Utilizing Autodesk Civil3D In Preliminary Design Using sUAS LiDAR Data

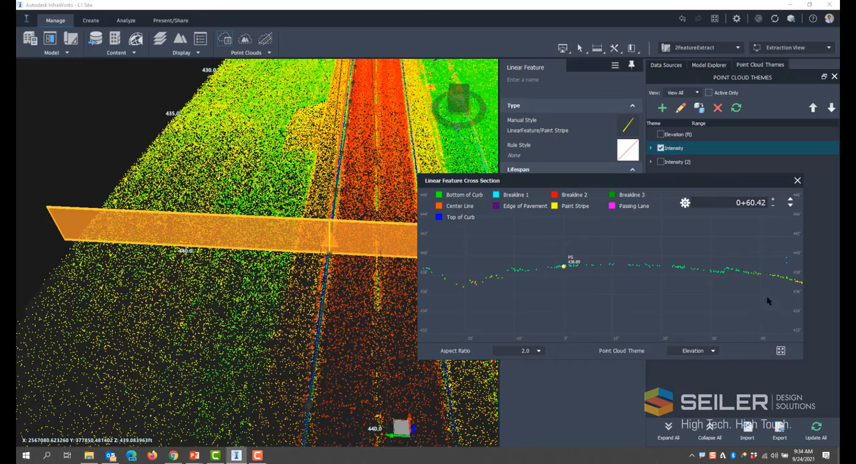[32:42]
and it creates a new vertex. So if I moved it up here, you would see the vertex it creates. So I'm going to move that back to where it should be right about there and then I can use my tools here to move up and down station to make that correction as need be. Specifically valuable for curb lines and things like that. I'll go ahead and do another one. Let's go ahead and do the center line of the road. So vertical feature extraction.
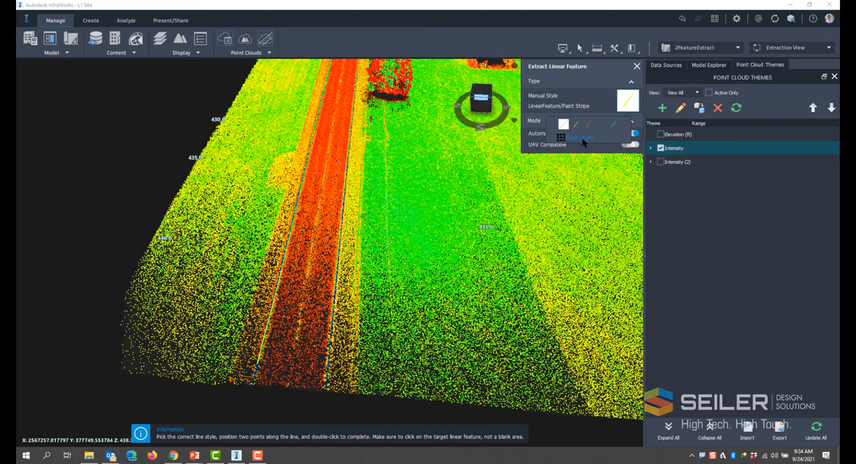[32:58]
I'm going to change my type to center line. Now for pavement striping like this where it's broken, you start at the beginning of your pattern. Go entirely through that first skip and beyond the second point pattern. So it'll detect this skipped line here, this dash line. Oh, let's try that again. Sometimes I amaze myself. Let's try it again. Click, click.
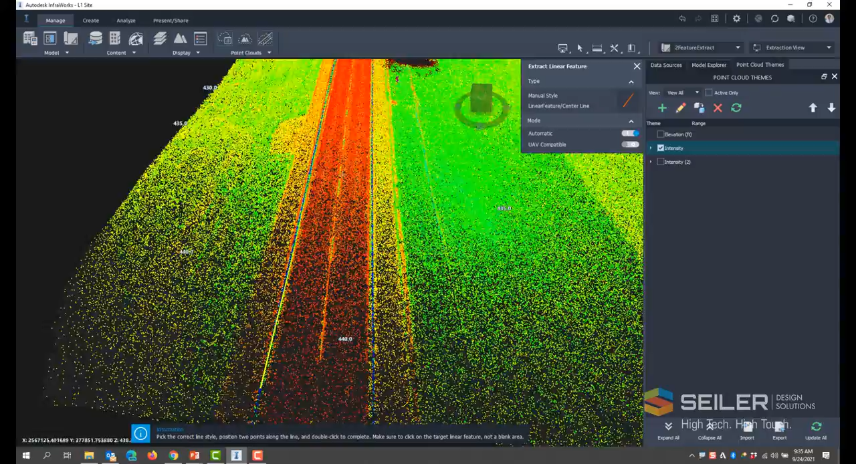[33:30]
There it is. Now I got it. So now it figured it out and followed that down. And again, I may have to come through either by grabbing vertices or the legs and manually, you know, bring those back.
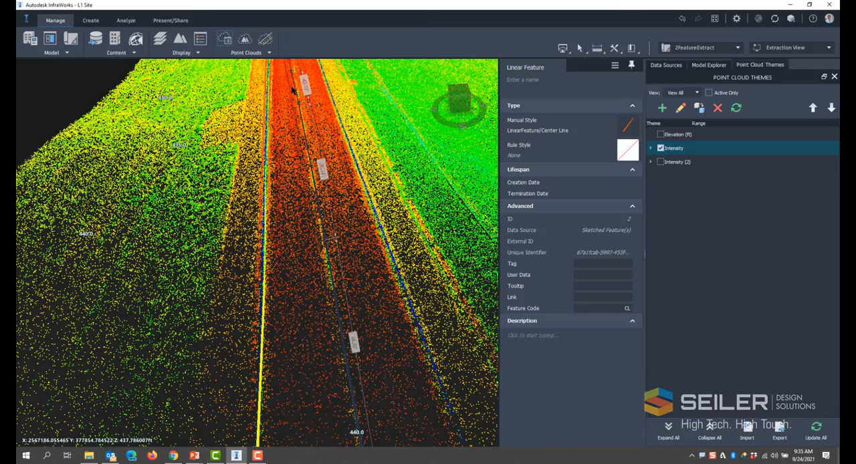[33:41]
And then we'll adjust the elevations that needs to for those objects. And I'll follow that down. Now I got to pull it back here a little bit. So I'm just going to grab it and bring it back. I'm going to leave that in the video because every once in a while you're going to get those kind of errors. So it's always good to see how you can correct that. And I'll continue on for edge of pavement and, you know, fence line if I wanted to.
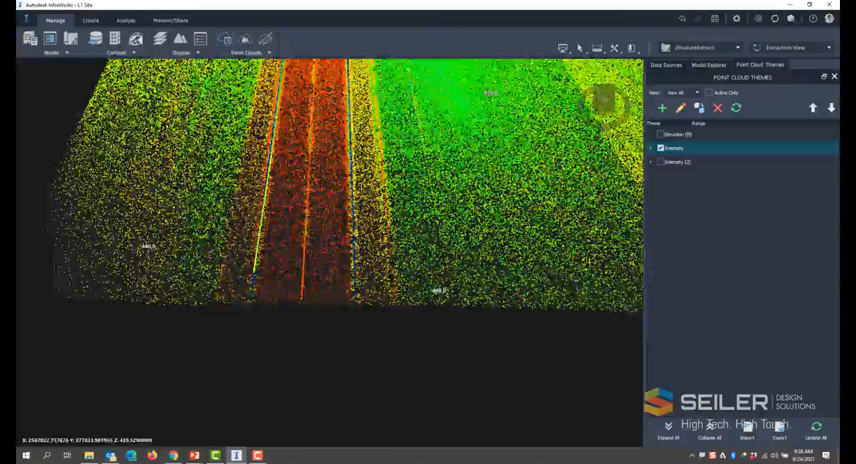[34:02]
If I wanted to, so I can see there's a break line here. I may choose linear feature extraction. Go to manual. Choose to a break line style and just manually, like I said earlier, just pick some points along that break line. And that will help me to find that break line back in Civil 3D if I really need it.
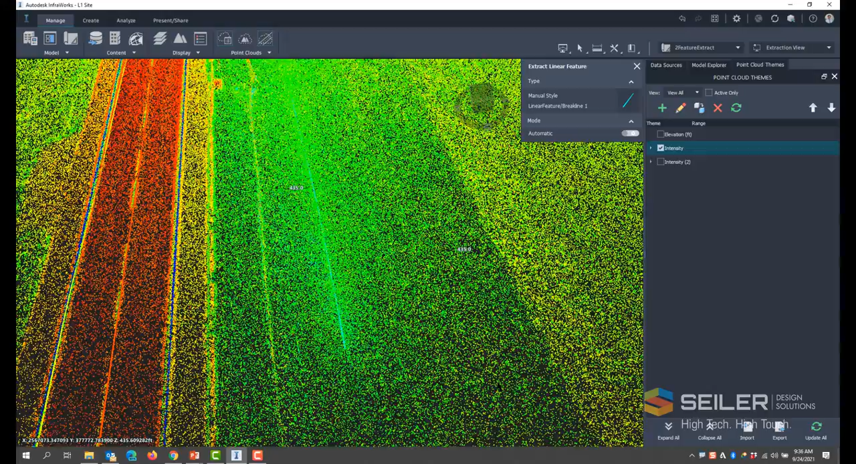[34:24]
Skipping here a little bit, I've gone ahead and extracted the remainder of my lines that I am interested in. I'm not going to touch this side as much.
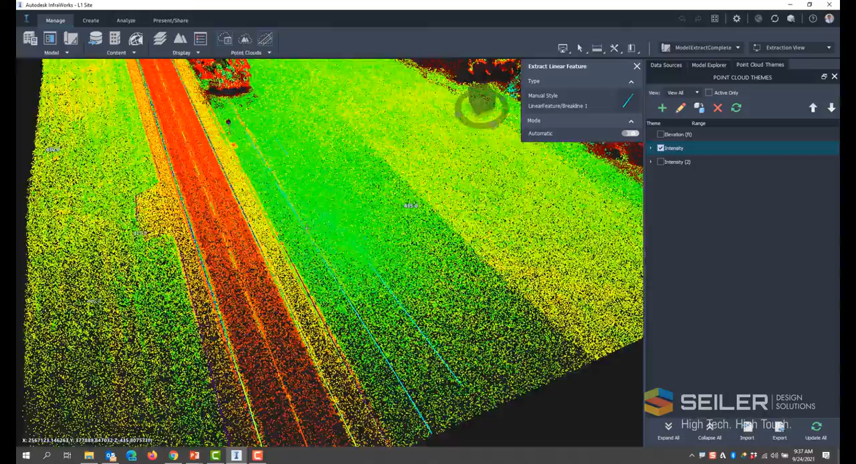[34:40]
More in tune to details on the right side here. I've also gone ahead and done a vertical feature extraction. So under here, under the point cloud tools is vertical feature extraction and it will run through and identify features that it thinks are vertical features that I can add to my model.
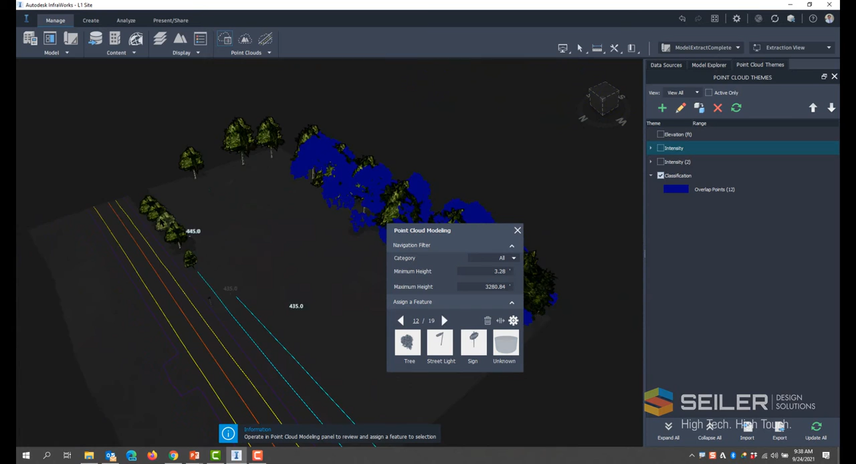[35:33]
But they'll come out of Infoworks as Kogopoints when I do my extraction. Okay? So the next thing we're going to do is extract all this data out.
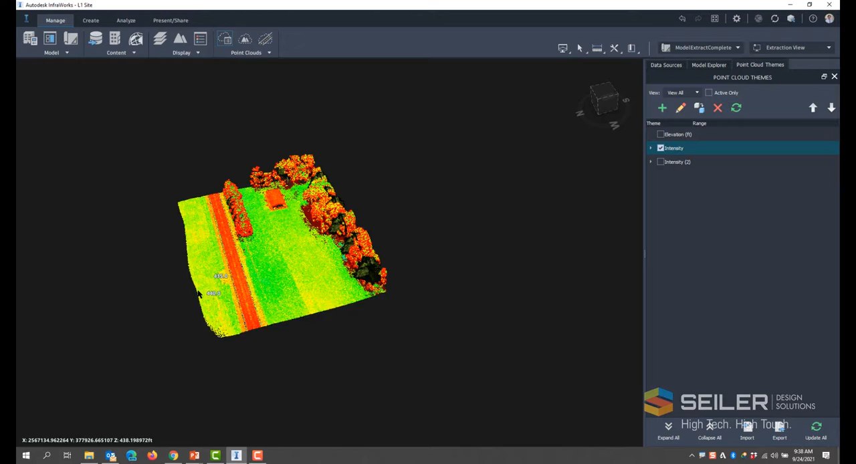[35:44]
So once you've gotten your data together under your point cloud tools under the manage tab, you're going to come down here to export point cloud. So in the export point cloud, it's going to export out a brand new RCS file, a recap scan file.
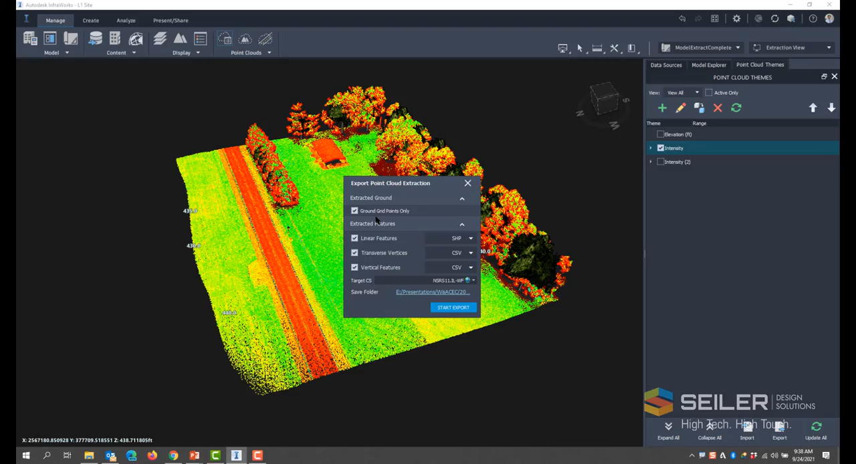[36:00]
Instead of being these thousands and thousands of points and sometimes millions of points, it's going to be whatever the vertical terrain, when I created that terrain, that density I set. So for optimal, it'll be a one meter by one meter grid. Kind of if you went out in the field with a rover and shot, you know, just a grid points of topo out there. We're also going to extract out our linear features as an Esri shape file.
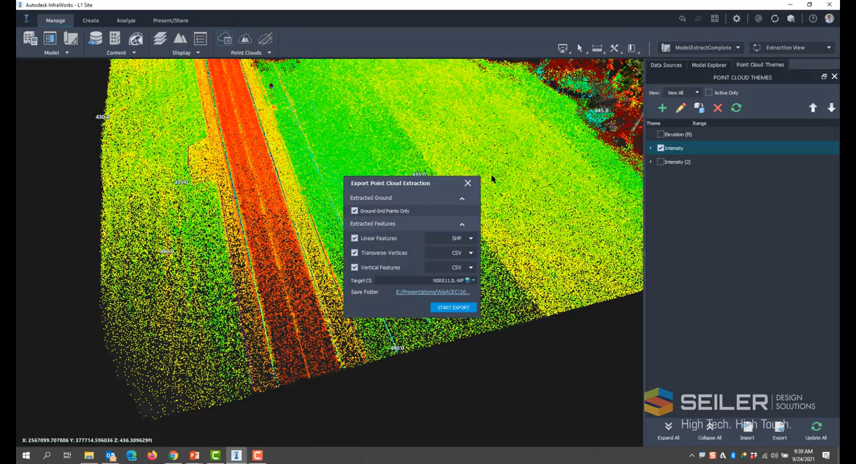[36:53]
I'll add these lines back in to bring in that extra detail back to my model. Under the transverse vertices, for each of these, I could have cut cross sections in the tool called transverse vertices. So to identify that, you could pick one of these lines and say generate transverse lines.
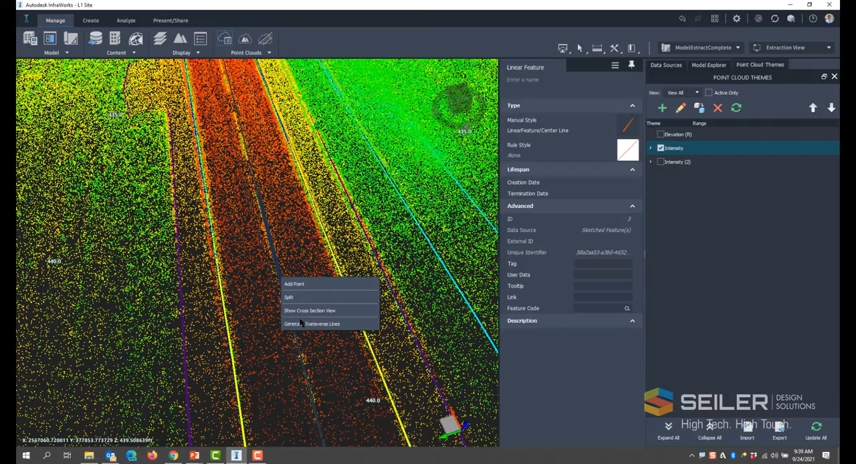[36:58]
It'll go ahead and create cross sections. These come in as a cross session Kogel point. And I haven't really found, to be honest with you, a tool where I would need this. Maybe if I was doing a river section for RFA or something like that. But those will come in that way. And then my vertical features, I chose to bring those in as a CSV. Very important if you left your original coordinate system in WGS-84 LAT-LON,
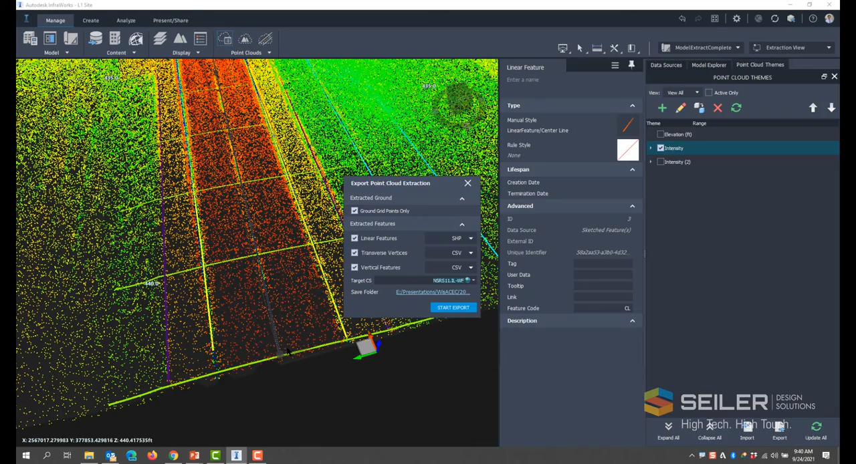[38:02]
So make sure your target coordinate system matches exactly what you want. And then just go ahead and start export. So we'll do that and then we'll jump over to Civil 3D and create our existing surface. Now we've moved over to Civil 3D 2022.
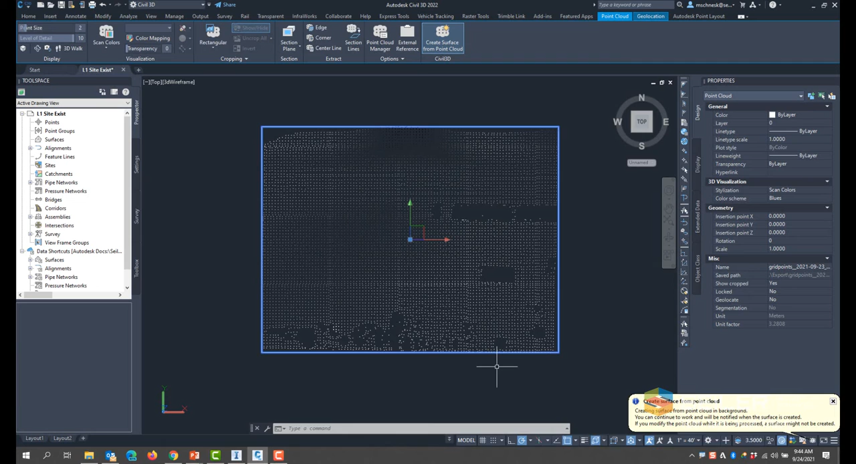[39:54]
It really just takes a couple seconds and there's my surface. So you can see there it's the location where the culvert was. Here's my land area. This is where that pavilion was in the tree area. So now I'm going to go ahead and add my linear features.